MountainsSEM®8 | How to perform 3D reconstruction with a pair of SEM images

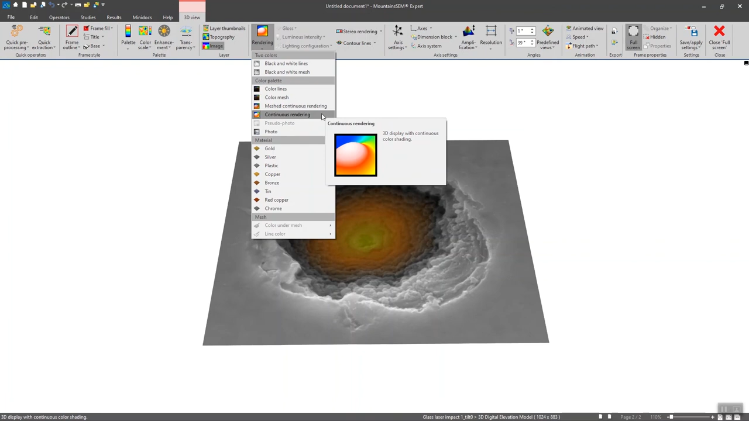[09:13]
And you can also adjust the rendering. In our case, the continuous rendering is already picked. So I'm going to keep it like this. We usually recommend to use this rendering when dealing with stereoscopic reconstruction. Last but not least, you can also adjust the amplification of your 3D and exaggerate the Z-height.
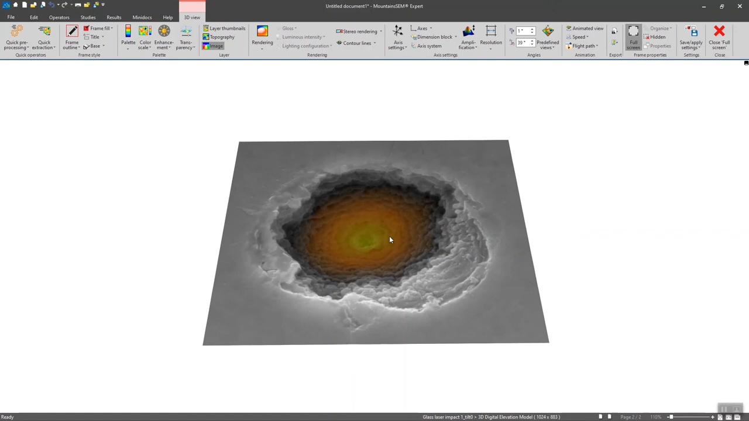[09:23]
But to do so, just press shift and use the left mouse click of your mouse.
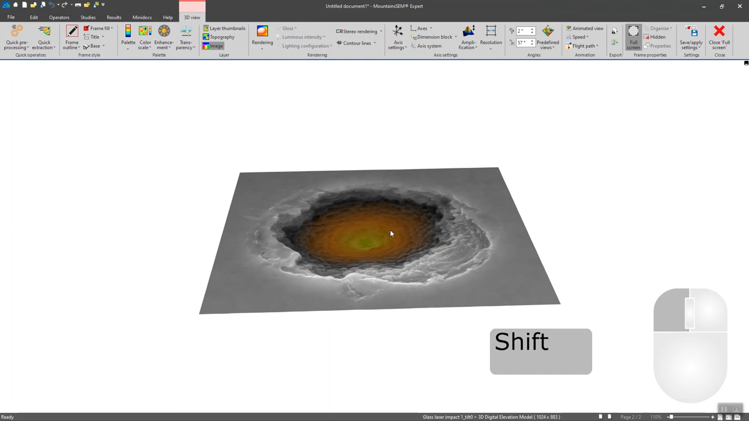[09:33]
And you can adjust it like this.
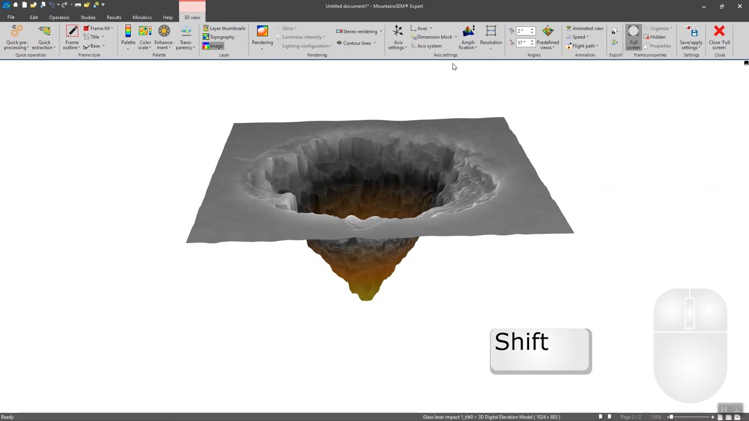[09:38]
You can also normalize X, Y and Z to see how your hole should look like in real life.
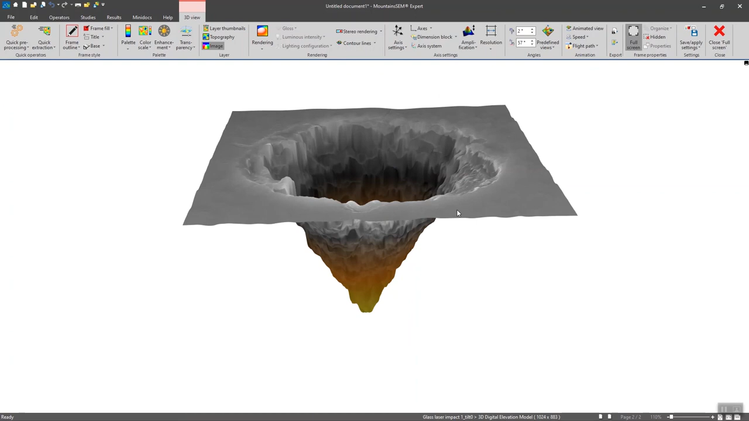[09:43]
I was pretty close to the reality just before. Thank you.